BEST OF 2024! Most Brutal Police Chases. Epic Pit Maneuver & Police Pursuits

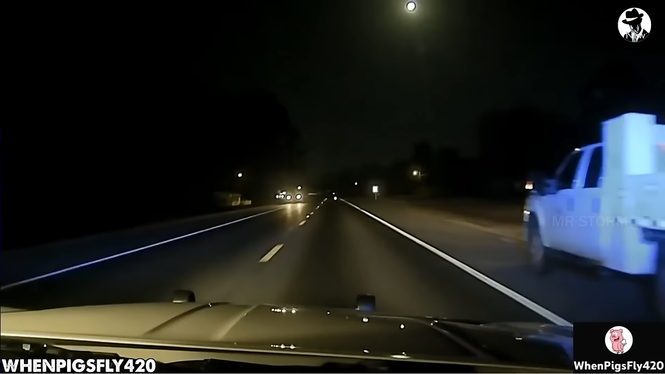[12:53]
A highly impressive pursuit had unfolded in the instant between a police car and a motorbike speeding recklessly.
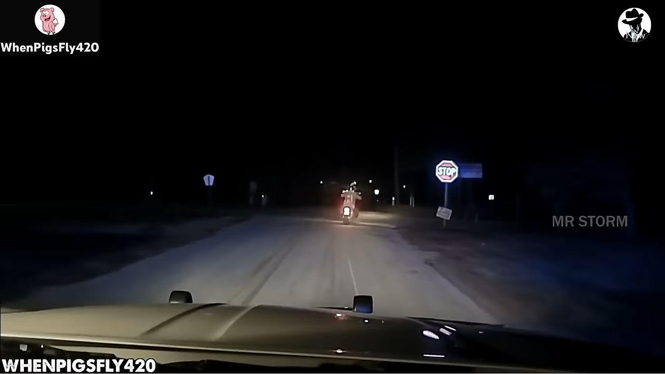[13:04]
The rider seemed oblivious to the direction, continuously swerving lanes. Despite repeated orders to stop, the motorcyclist persisted dangerously. You might wonder why a pit maneuver wasn't executed on the motorbike. It is a challenging decision because prioritizing the safety of the rider is paramount, and instantly performing a pit maneuver would expose them to significant risks.
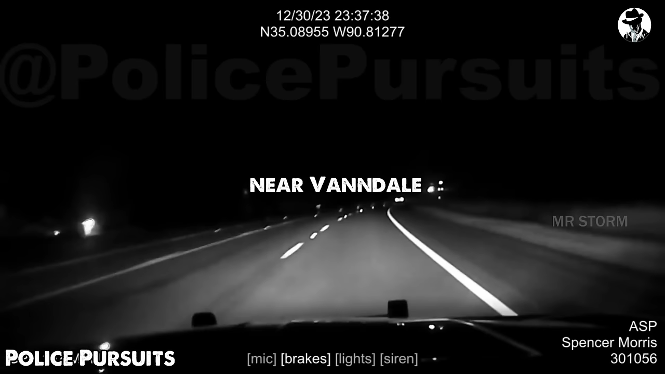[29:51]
Vandale at excessive speeds of 120 miles per hour. The suspect's vehicle spun clockwise and came to a stop in the middle of Highway 1. Demarcus Barber, the rear seat passenger,
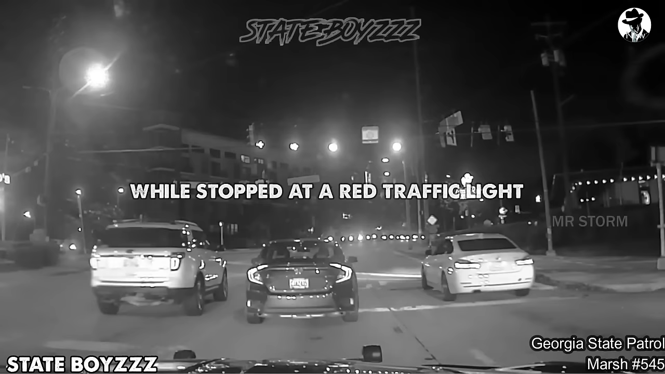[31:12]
On August 29, 2021, a patrol officer experienced a tense situation while stopped at the red traffic light that had just turned green at Peterman Road and Peterman Circle.
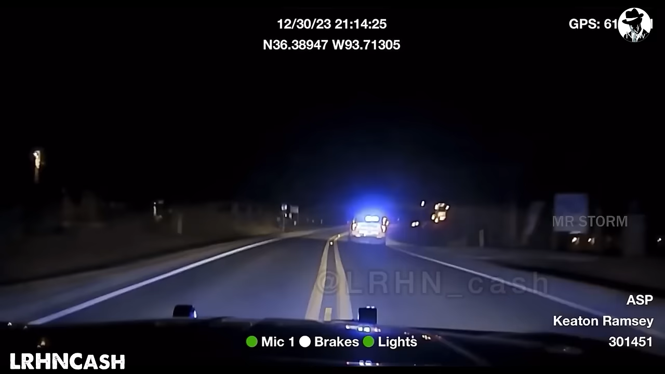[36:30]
and as soon as the driver noted the presence of the police, he swerved the guy into a row of trees by the side of the road and continued to flee on foot, leaving the vehicle behind.
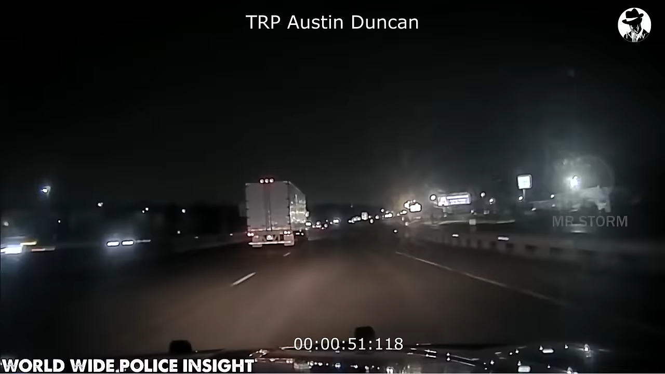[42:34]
Patrol officers attempted to stop the suspect, but they fled and speed exceeding 110 miles per hour. The pursuit continued through densely populated residential areas, posing risks to residents and other vehicles on the road. As the suspect continued to flee at high speed, the police intervened to prevent the escalating danger.
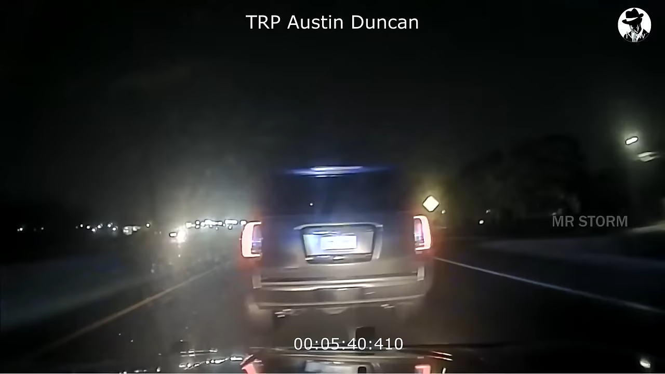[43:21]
First four T-way, roll over, start again 16. Eventually, the suspect's vehicle overturned after police conducted the safe intervention technique. The vehicle veered into a nearby ditch, and due to the overturned vehicle,